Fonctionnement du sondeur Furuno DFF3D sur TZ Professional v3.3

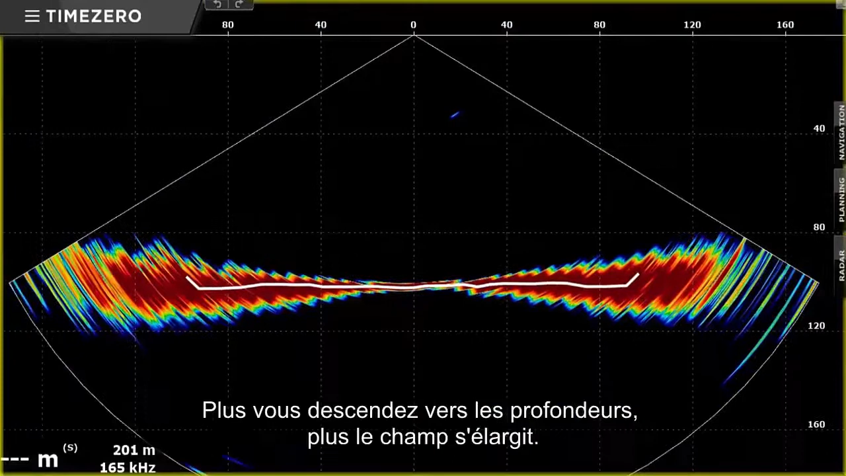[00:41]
As you go deeper, that actually gets wider. So the nice thing about the DFF3D is that when you're in, say,
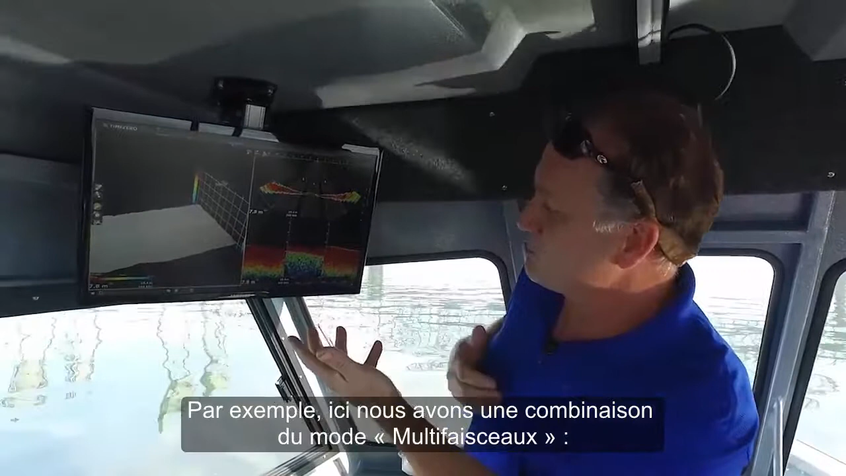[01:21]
For example, here's a combination of the triple beam down sounder mode from the DFF3D combined with the vertical profile on the right-hand side.
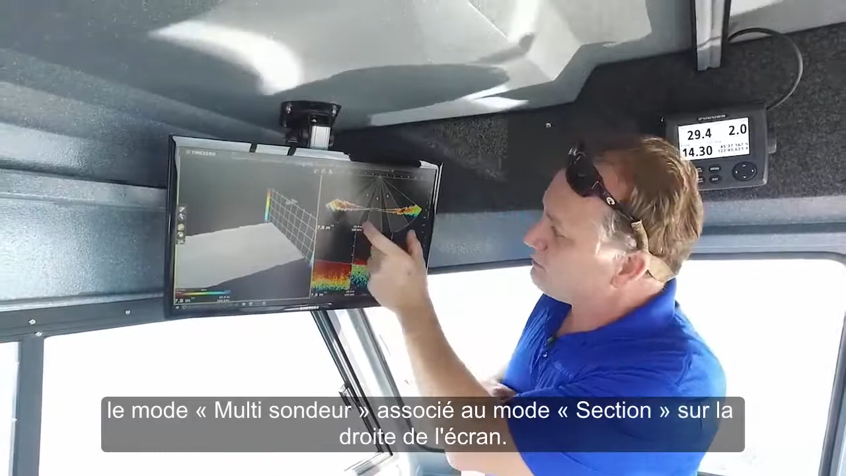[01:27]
And the nice thing about this mode is I can actually look at where the beams are pointed from the DFF3D.
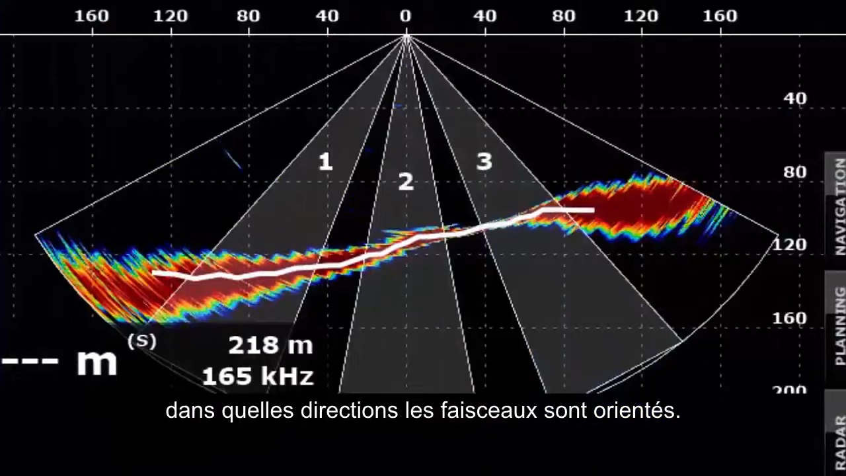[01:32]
We can have either three beams or a single beam down sounder and actually combine that and look at where the fish
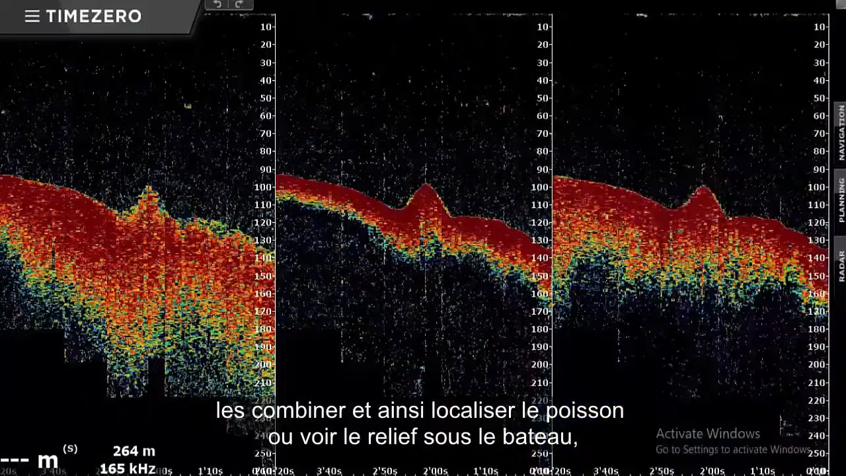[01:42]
are or where the structure is underneath the vessel.
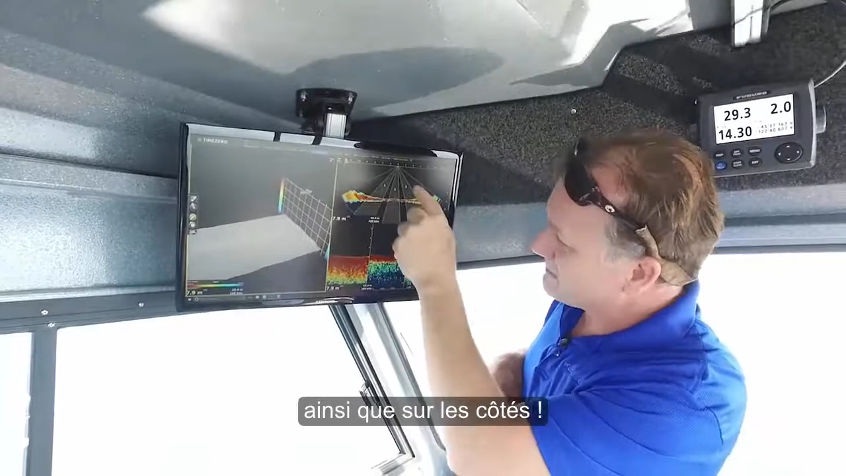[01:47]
Not just underneath, but off to the sides is the important thing to understand. And you can see here on the left-hand side, we can also generate a 3D history mode.
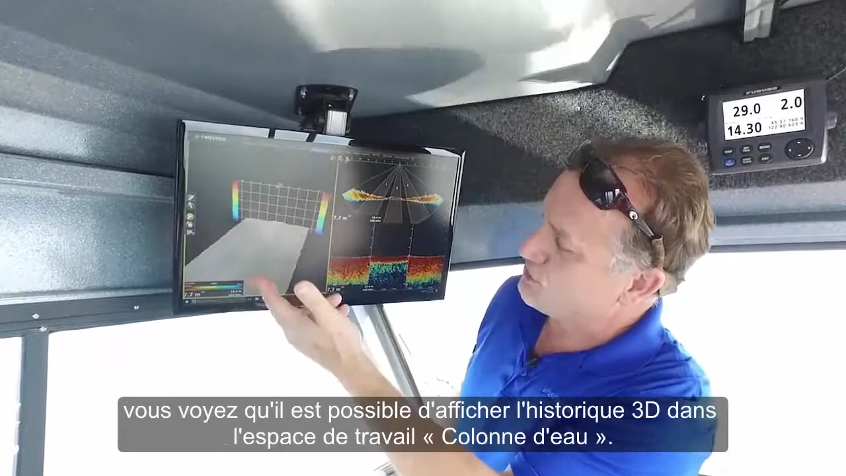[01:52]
So if we run over a wreck or run over structure,
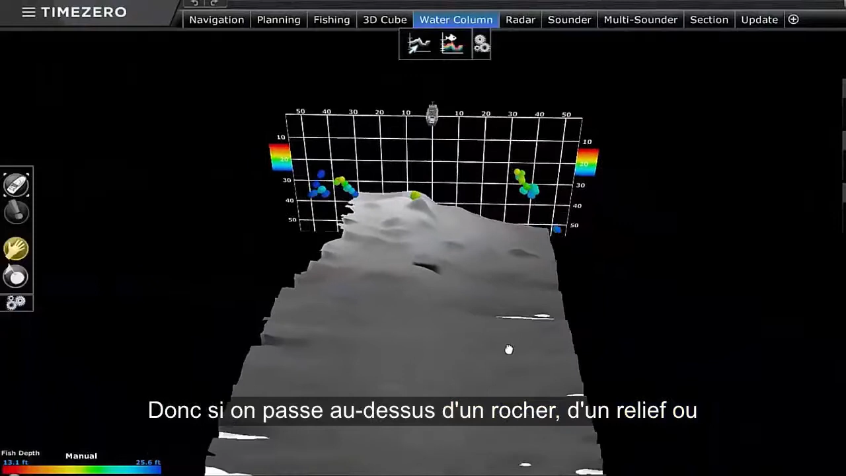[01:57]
run over fish that we're interested in targeting, we can actually look at that data, capture it,
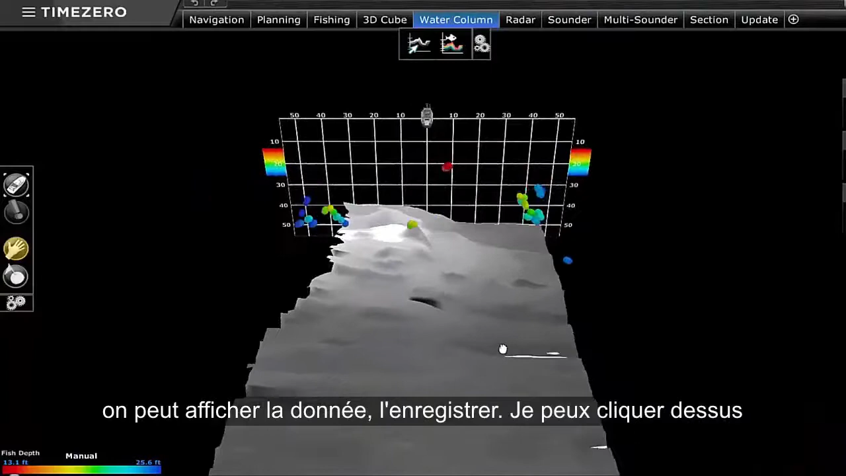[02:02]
I can click on it, save it as a waypoint, go back and fish that spot right away.
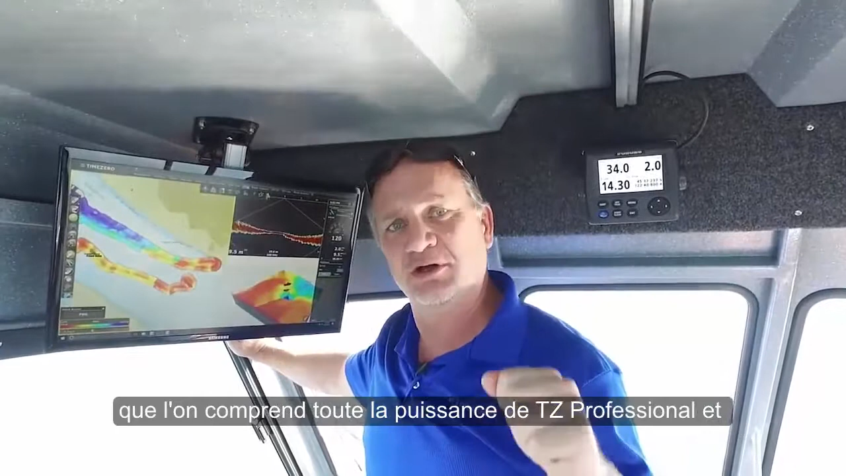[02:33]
But when we jump over to the PBG mode is where the real power of Time Zero Professional and the DFF3D combine to create some incredible presentations.
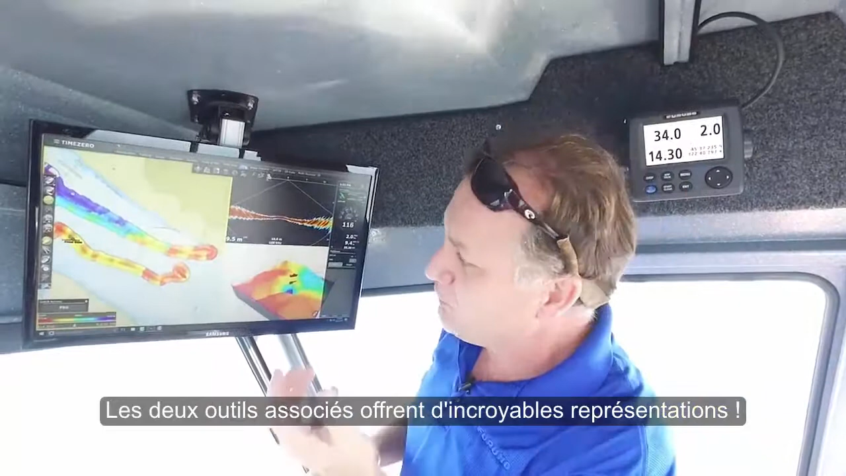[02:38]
You can look at the screen and see how we're looking at both the vertical profile mode in the upper right-hand corner,
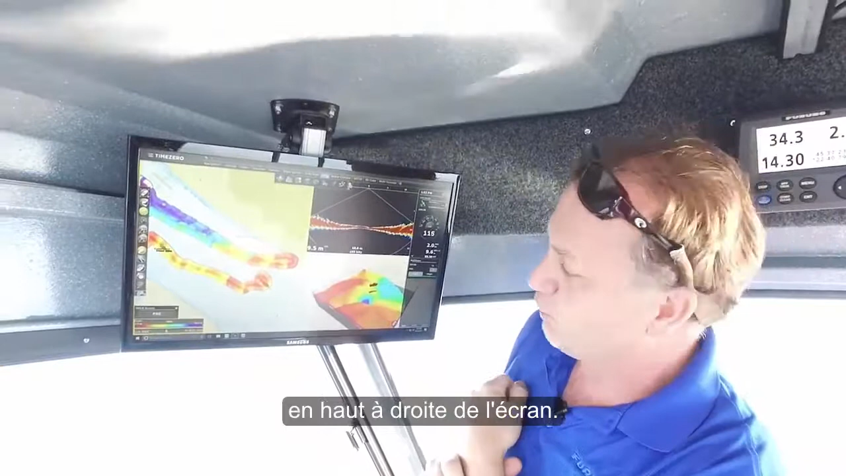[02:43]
as well as the 3D cube mode,
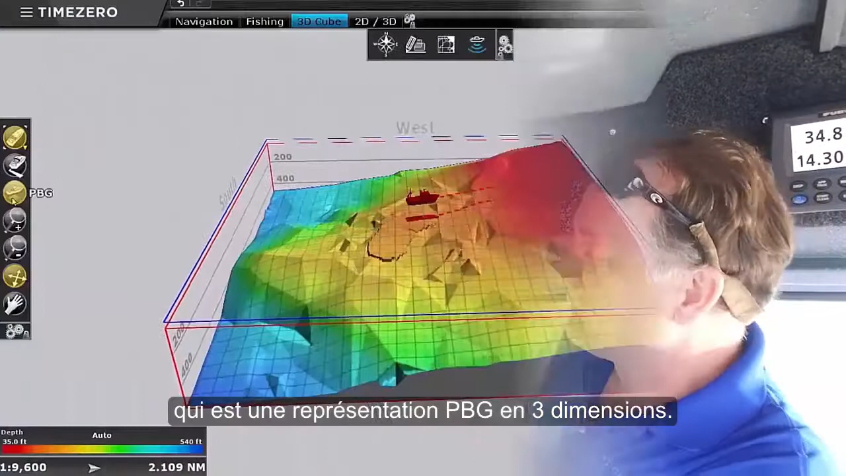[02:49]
which is a PBG presentation, as well as the actual PBG bottom spread presentation on a traditional chart.
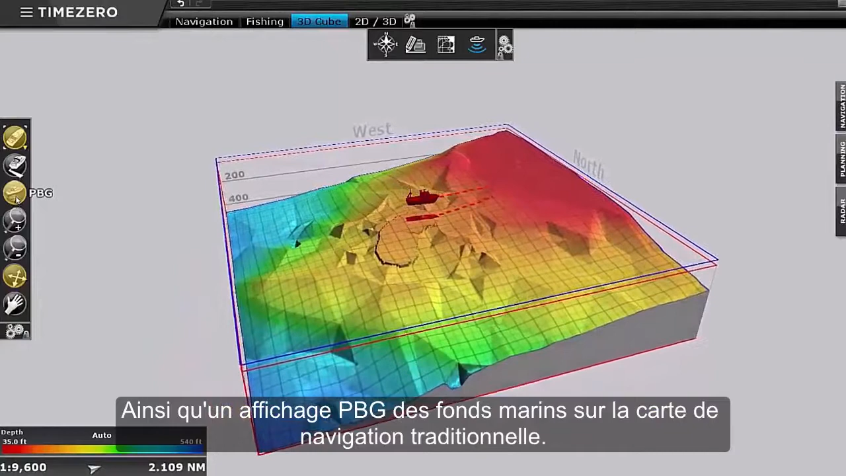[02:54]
And one of the nice things you can see here is that the wide angle PBG that's capable,
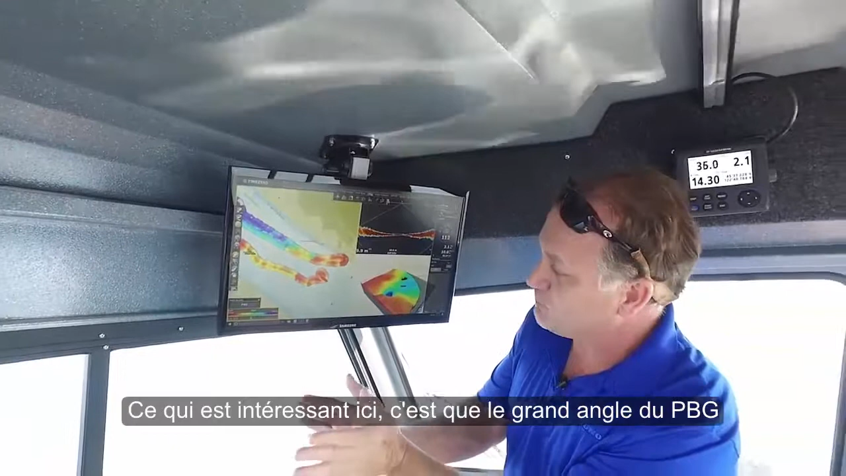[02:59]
that's possible from the DFF3D is producing many
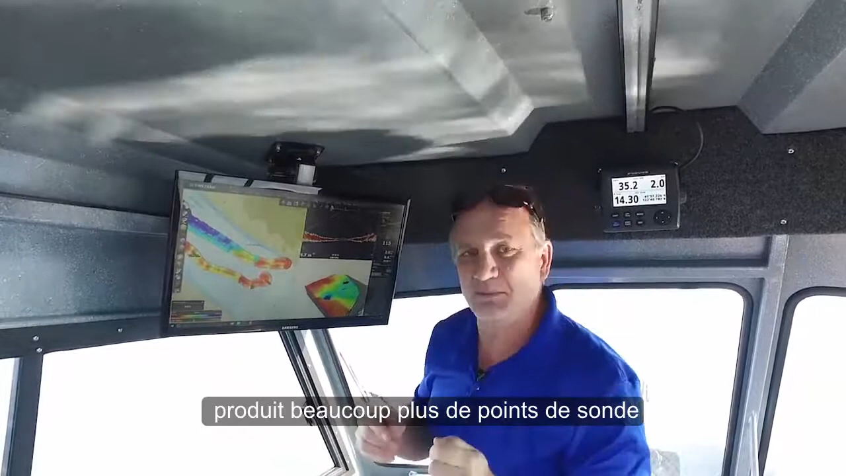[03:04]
more data points than you can get with a traditional echo sounder trying to do the same thing with PBG.
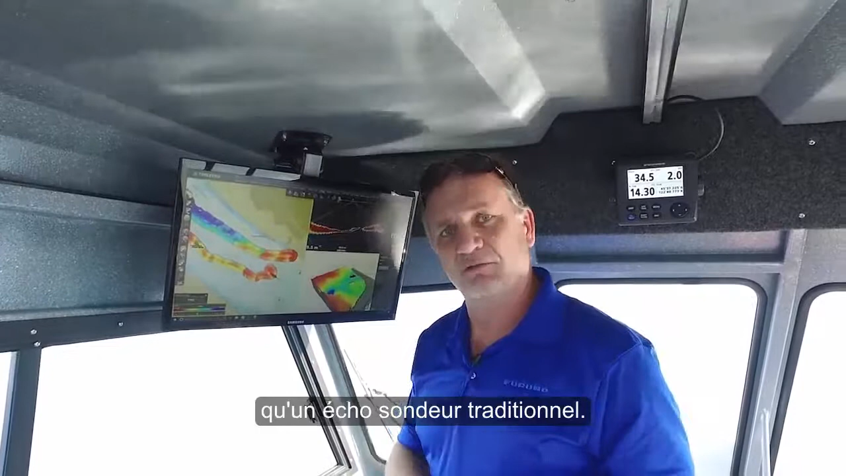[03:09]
For example, a traditional echo sounder only generates one point per second.